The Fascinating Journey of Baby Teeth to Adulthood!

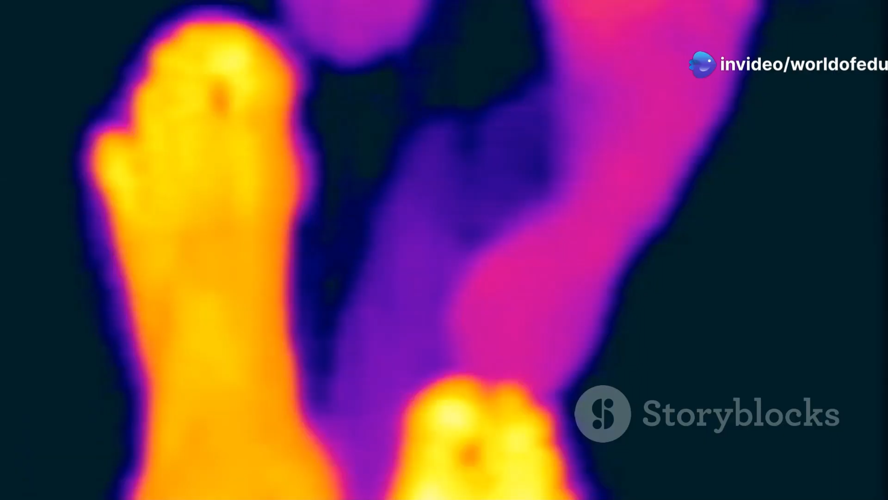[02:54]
Areas with greater surface area, such as the extremities, tend to cool more rapidly than those with less exposure.